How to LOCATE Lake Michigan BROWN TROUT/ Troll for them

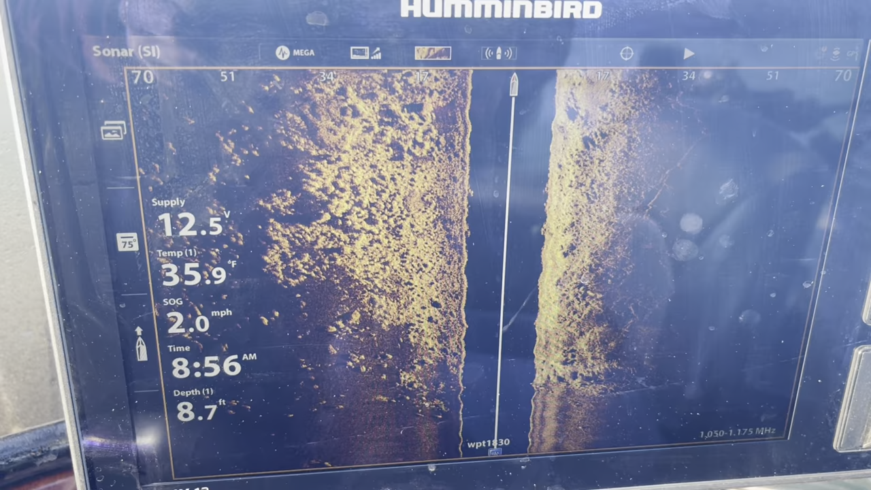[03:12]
On screen: depth 8.7 ft, water 35.9°F, speed 2.0 mph
The water temp is 36 degrees, which everywhere else it's been, it's about 35, so it's a degree warmer.